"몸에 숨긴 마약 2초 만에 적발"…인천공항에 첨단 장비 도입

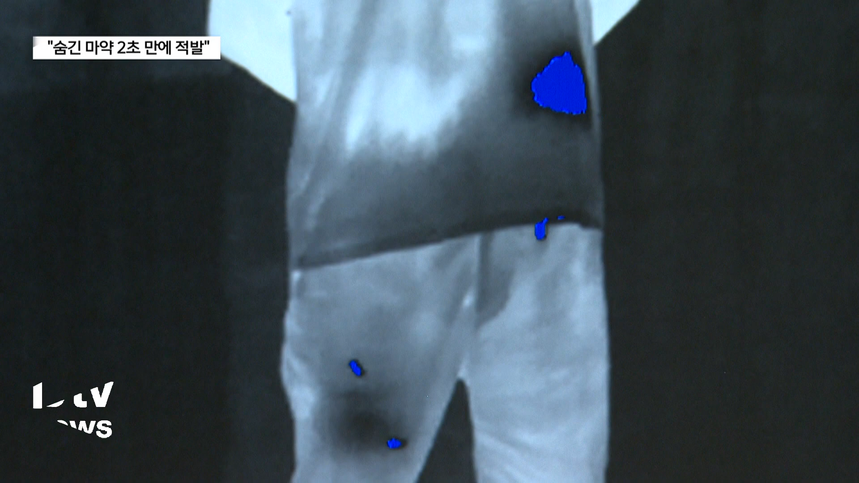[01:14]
이렇게 아무것도 소지하지 않은 채 열화상
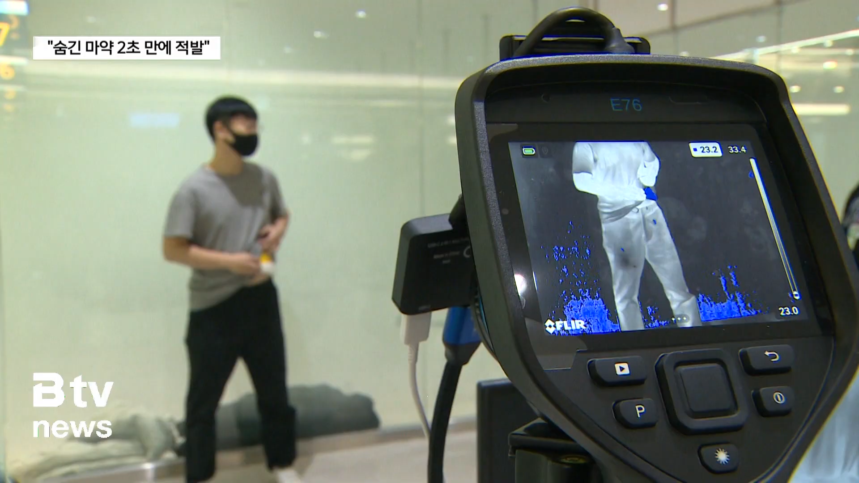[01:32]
마약을 숨긴 부위의 온도만 다르게 측정되는 점을 이용해 밀반입을 적발하는 겁니다.